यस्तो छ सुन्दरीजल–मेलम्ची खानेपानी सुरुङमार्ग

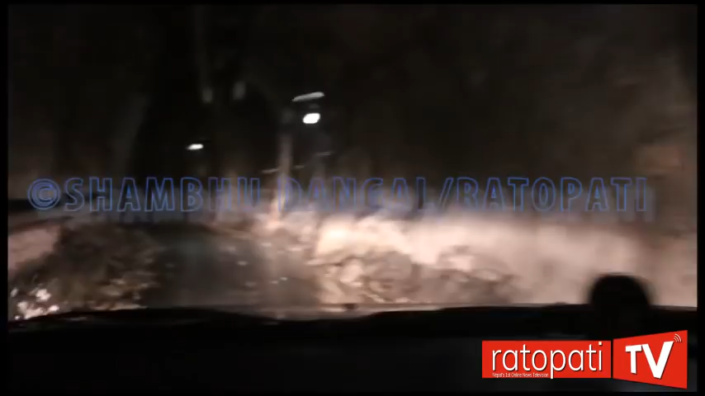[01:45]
छेड्या छ अहिले त्यो खनेकै छैन पानी जाने चाहिँ यहाँबाट हिँड्नु छ बाटो हो यही बाटो पानी जाने